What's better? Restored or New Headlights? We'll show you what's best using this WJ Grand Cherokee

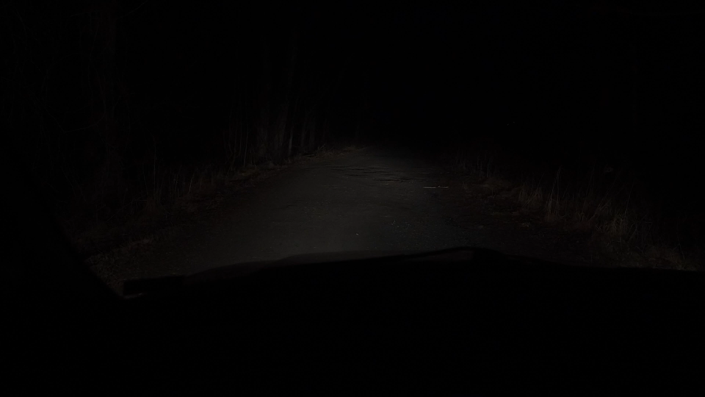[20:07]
Next up is the high beams. The big thing we see here is just how much the cloudy light diffuses the beam pattern, as well as how it reduces overall light output. The restored OEM shows a much more defined light pattern that shoots much further, higher, and wider. The aftermarkets do a good job here too, with overall light pattern very close to OEM, but subjectively, I felt the OEMs threw a bit more light.